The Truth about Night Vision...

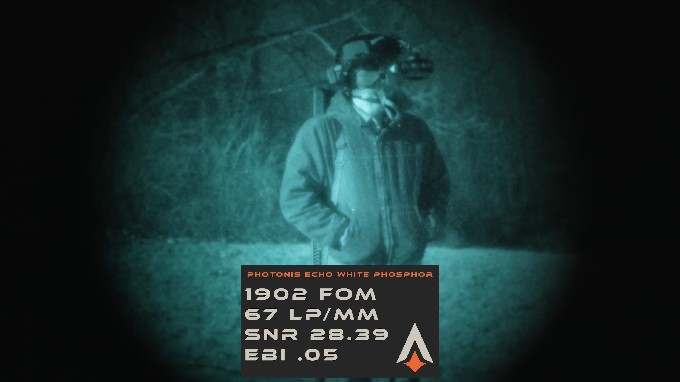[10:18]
We've got Photonis Echo, we've got Photonis 4G, we've got Elbit.
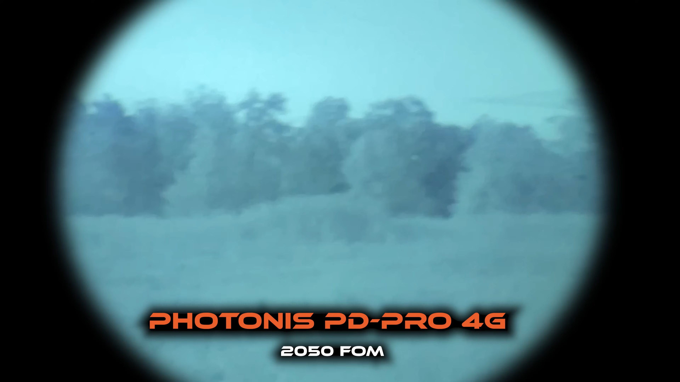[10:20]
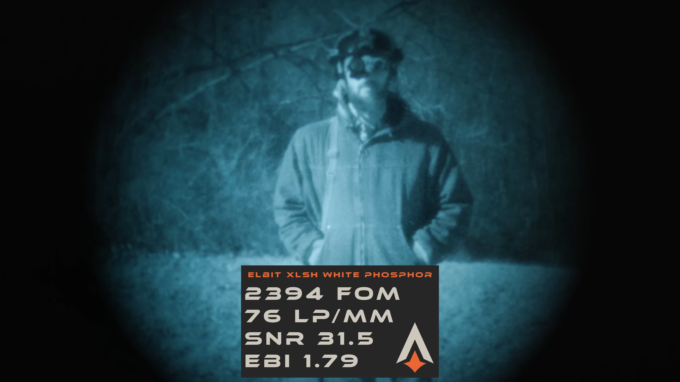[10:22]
Elbit sometimes will have XLSH, although that's getting very rare. Sometimes we'll have SLH, but we also have other spec Elbits that will build into BNVDs or PBS14s, things like that.
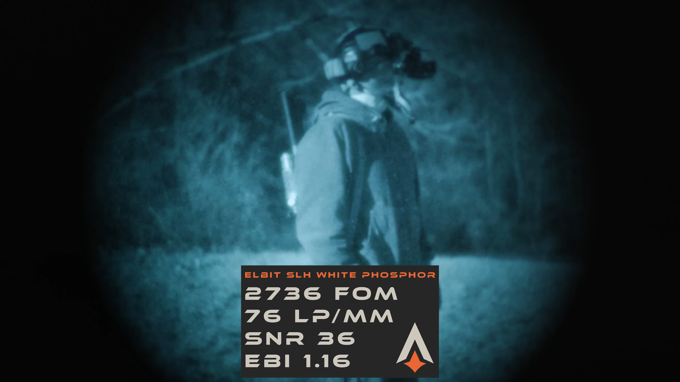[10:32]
And then we have availability of L3.
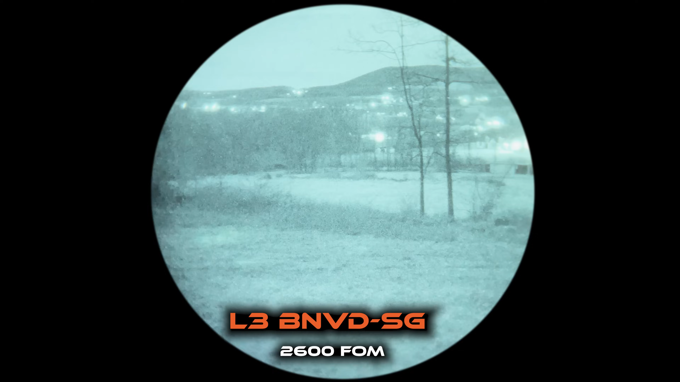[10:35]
L3 is the least style or brand of tubes that we offer to our customers. I mean, I'll sell anybody an L3 tube if they really want it.